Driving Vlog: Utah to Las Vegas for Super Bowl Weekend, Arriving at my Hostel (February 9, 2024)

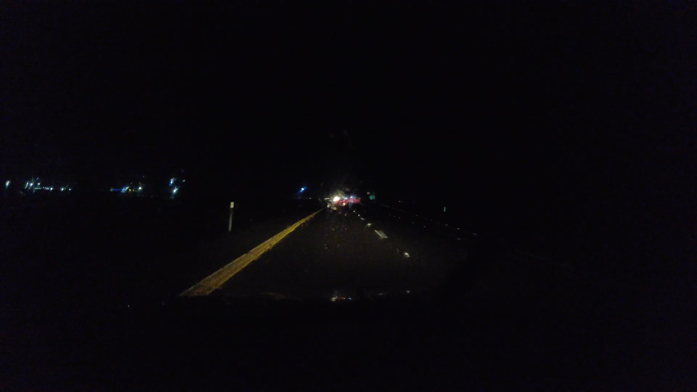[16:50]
We're getting tons of rain, 35 minutes away from Vegas. We've got the wipers going full blast. And even that's hard to keep up with the rain. You may not be able to see it on the footage here, but I just turned the corner and you can see all the lights and even part of the Las Vegas Strip way, way ahead. And by way ahead, that's, like, 16 miles, but you can see it. I can see there's a sphere, even on, uh, even from back here, and the Ferris wheel.
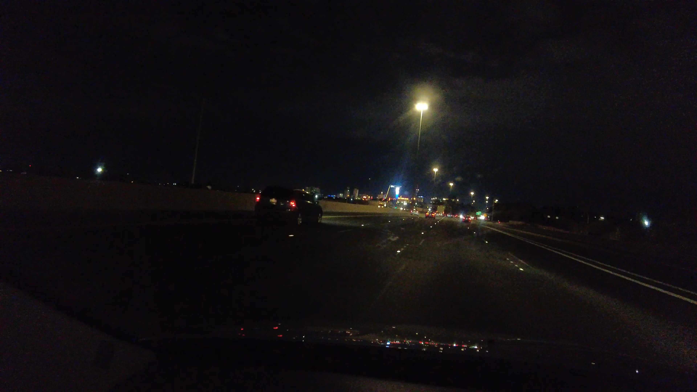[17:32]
All right, I'm off the highway.
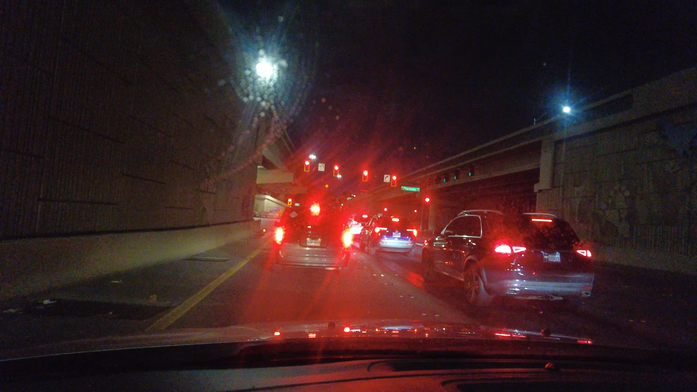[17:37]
It says I still have five minutes, four minutes. I'm going to be turning left here.